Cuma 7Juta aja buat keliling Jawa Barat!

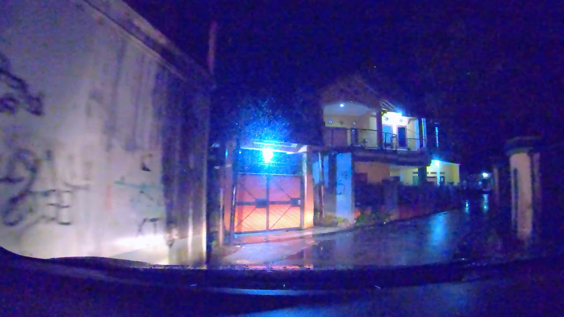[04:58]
Jadi saya sempat hampir sebentar di alun-alun Sukabumi, buat cari makan dulu,
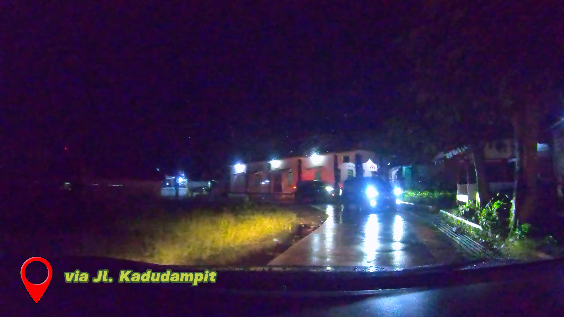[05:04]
karena emang di sekitaran sini tuh banyak banget pedagang yang jual makanan ringan, maupun makanan barat.
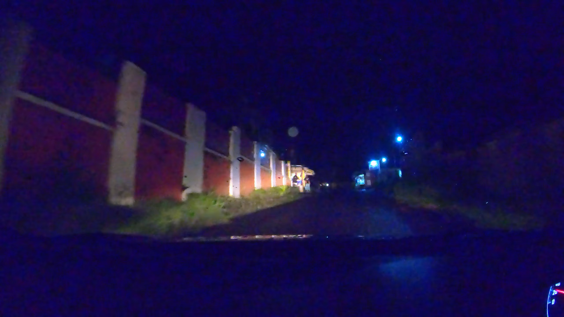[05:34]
Ini sama Google Maps, ternyata diambilin rute shortcut, jadi dilewatinnya jalan kadu dampit.
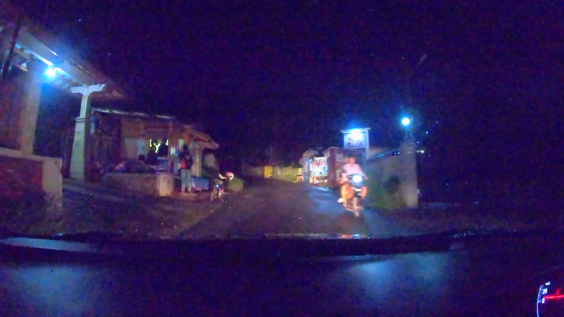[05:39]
Nah, jadi ini tuh masuk ke kawasan pemukiman warga, jadi jalannya juga gak terlalu lebar banget.
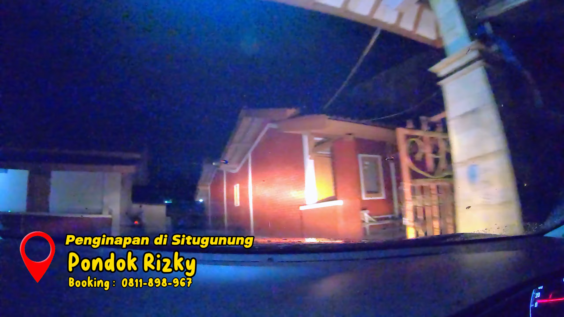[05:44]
Kalau papasan sama mobil lain, ya harus gantian.